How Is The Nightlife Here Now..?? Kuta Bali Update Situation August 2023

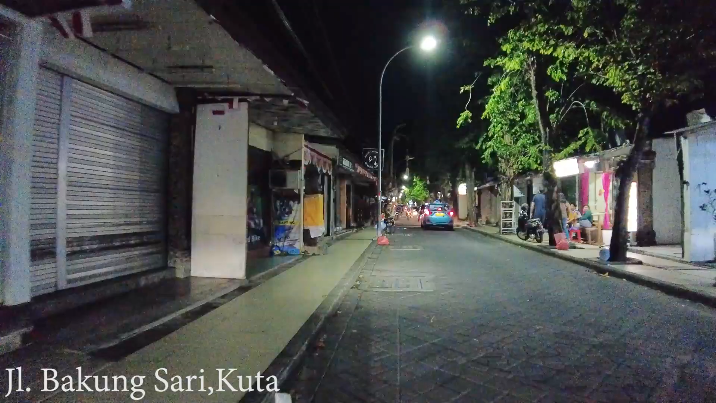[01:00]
hopefully it will not rain again so that I can show you the situation around here. This is Jalan Bakung Sari in Puta and later I will drive you to Jalan Katika Plaza because I have request to drive past by Spice Mantra and also Aiden Hotel.
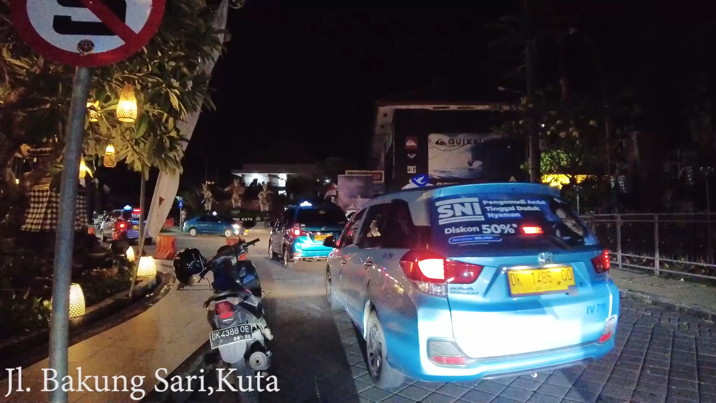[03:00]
And if you go straight, I don't know if the market is still open by this time, but there are a lot of lights there.
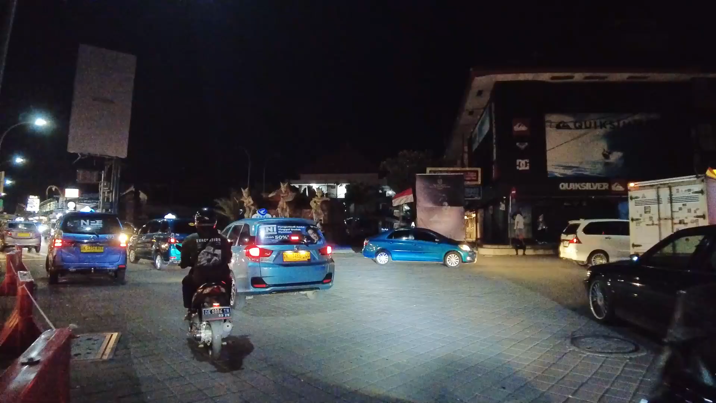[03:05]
I'm guessing the market is closed. It's just, I mean, it's 9 o'clock now.
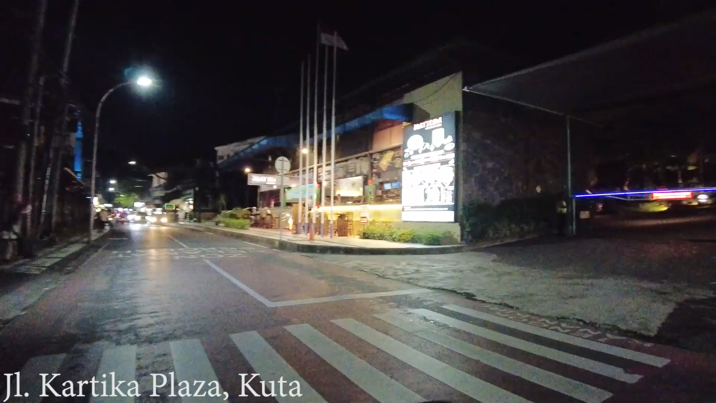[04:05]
Here on the right side, this is the Matilda spot bar. It's quite famous also.
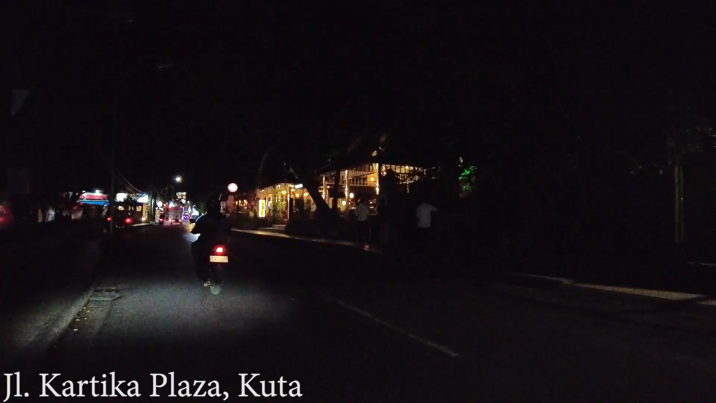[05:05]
And here, on the right side, this is the temple restaurant.
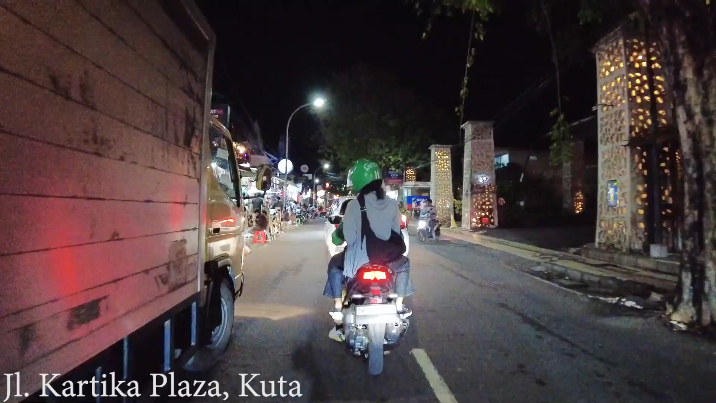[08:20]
And here, on the left side, all the shops are still open by this time,
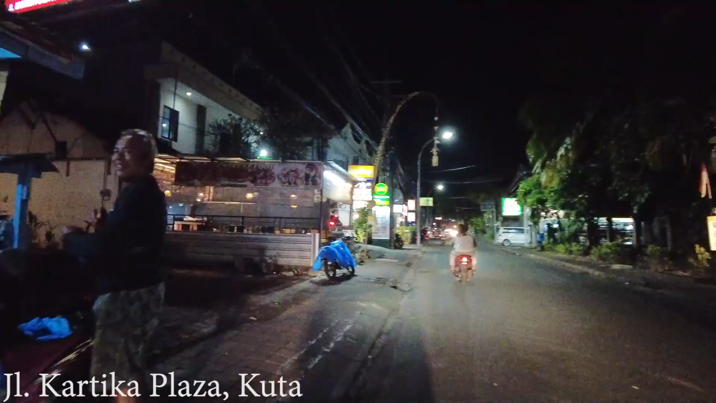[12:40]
Like here, on the left side, for example, they're selling Indonesian food.
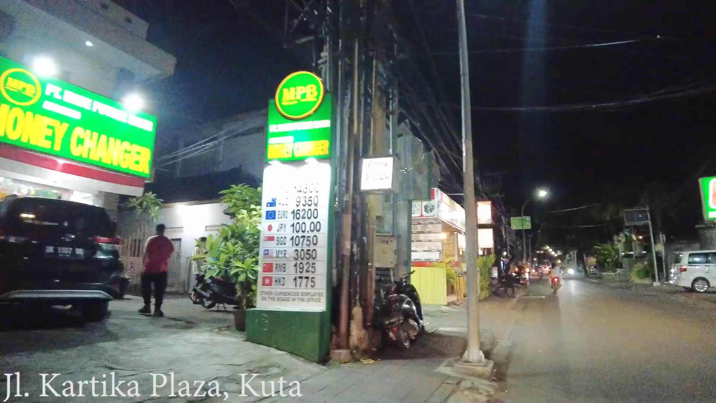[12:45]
And here as well, a lot of Indonesian food.
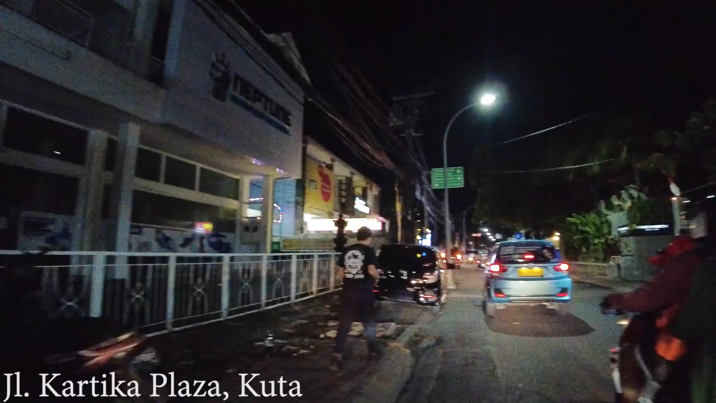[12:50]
And here there is a crossroad. If you go to the right, you will go to the airport. If you go straight, you will go to Jalan Tuban, or Raya Tuban.
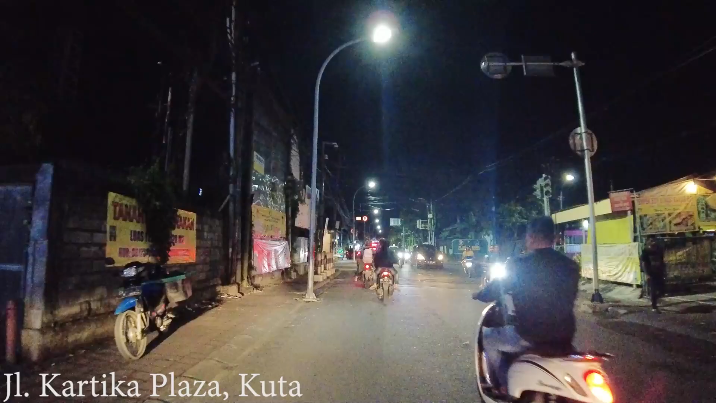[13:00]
And if you go to the left, you will go to Kubu Anyar.